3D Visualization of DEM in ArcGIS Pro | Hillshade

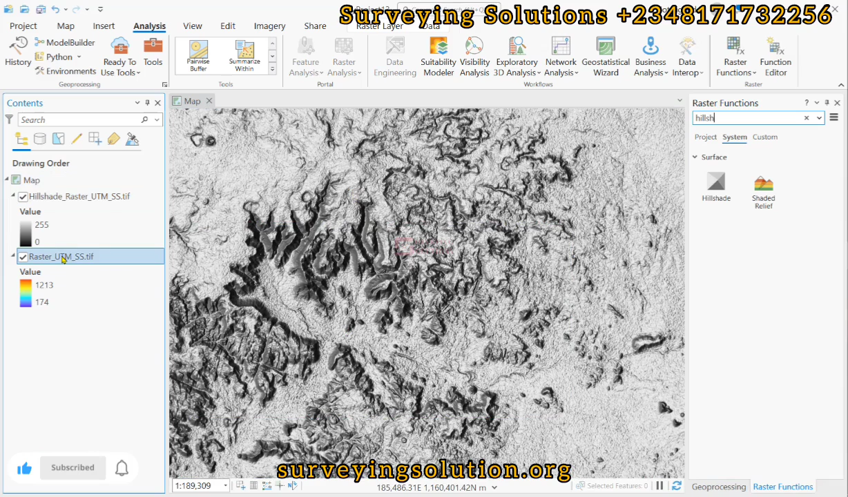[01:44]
take the good try to take the dem at top of what the hill shade so
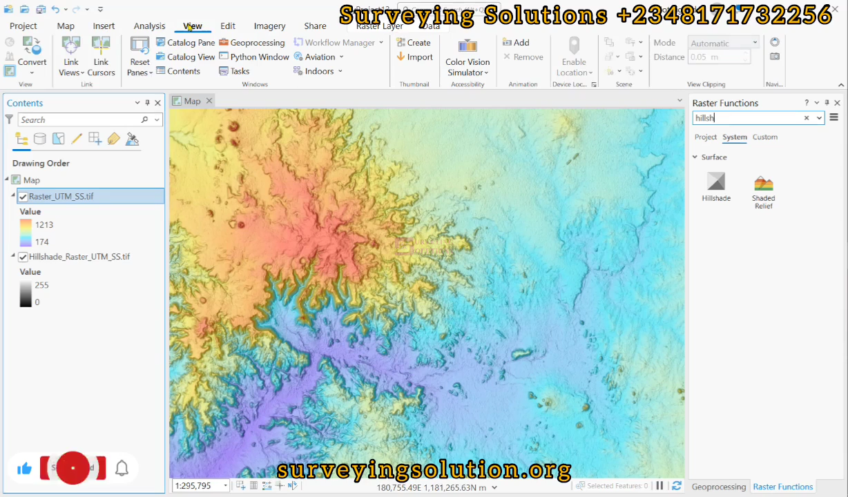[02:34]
creating what's the 3d scene right good so to do that we come down to what view then under view we click on convert they will now say so look how seen right now it's loading the map in 3d
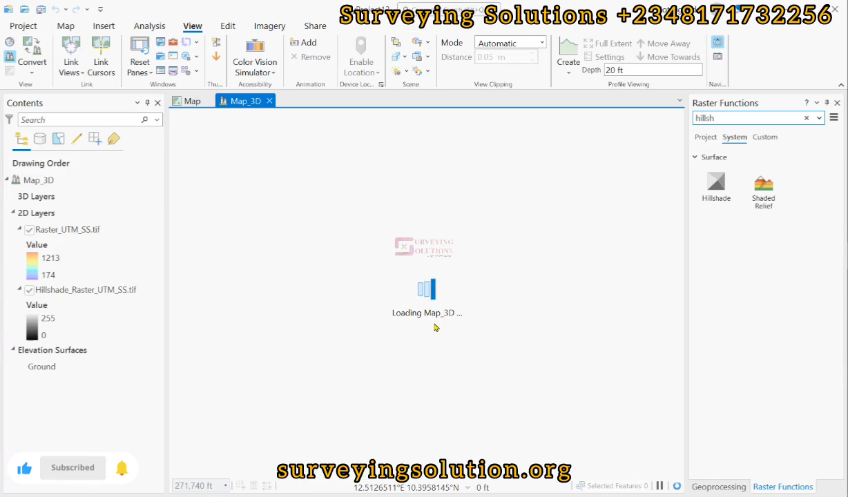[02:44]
so the 3d view is up we can take full control by clicking here show full control by clicking on that tab then we can start navigating
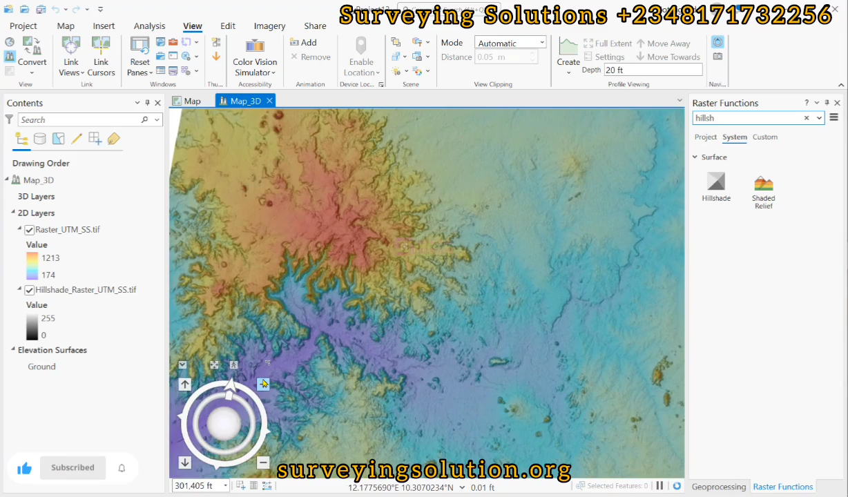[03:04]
to see our mapping what in 3d right good
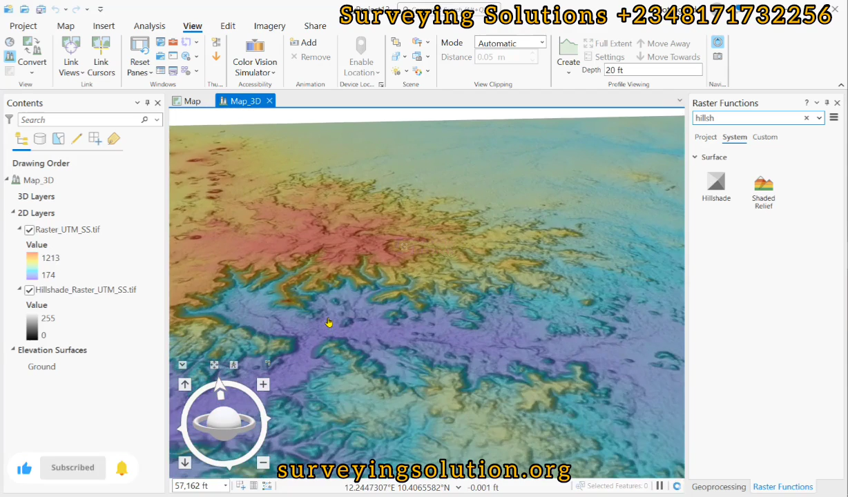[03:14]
so by viewing it in 3d you can rightly see topology between the different visuals that we have on the terrain right good so this likely represents some lower elevation compared to what these other parts that has what a higher elevation based on the color ramp we have here right good so we have about um 1200 over 1200 and then we have them about um less than 200 meters right good for the bluish region right
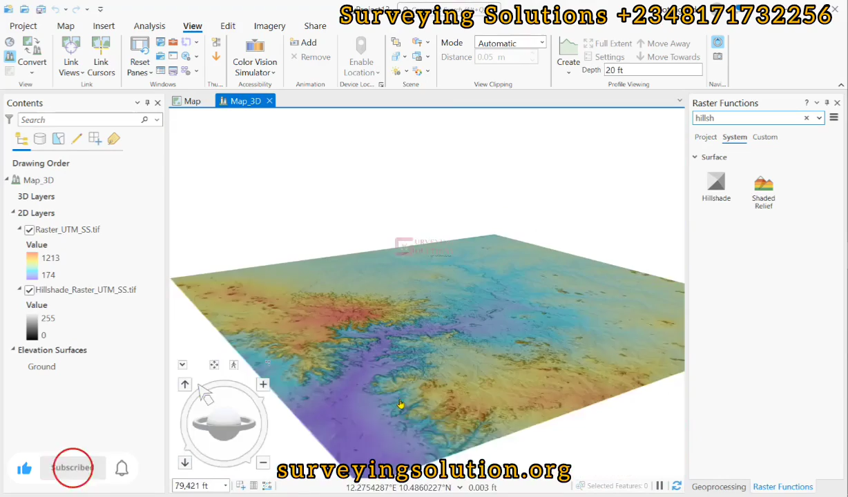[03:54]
now if you look closely you are going to see that the units for our elevation is actually in fit you can change that by coming down to map 3d right click come down to properties then you see the elevation units in fit you just then change it to meters and then you are good to go right good so you no longer see the fit
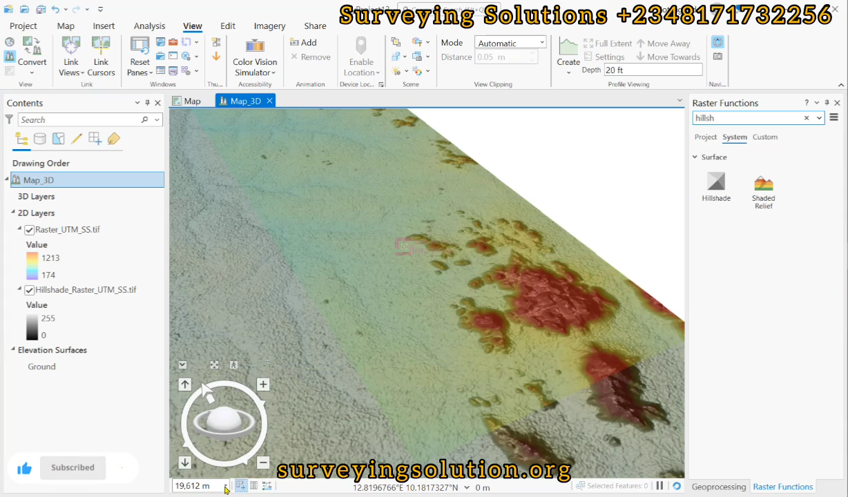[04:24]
here you now see the elevation units in meters so thanks for coming to class we hope you have been able to see
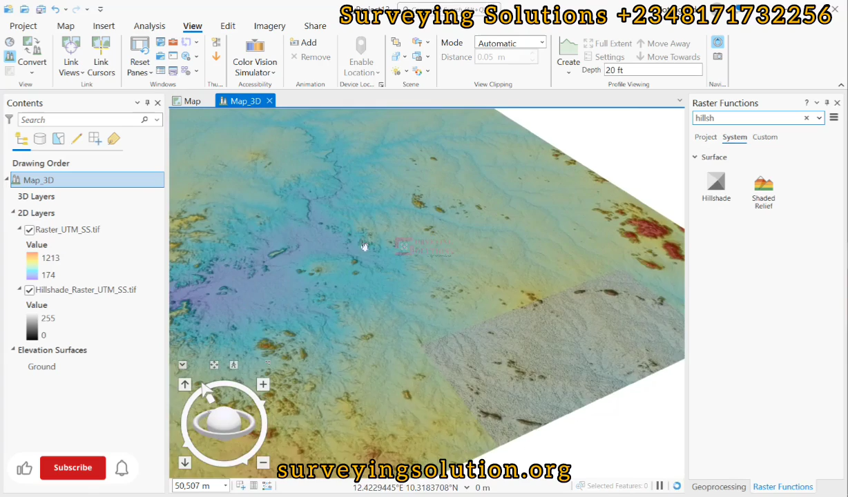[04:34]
how to use them adjust pro to change or to view yeah to view your digital elevation model in 3d following the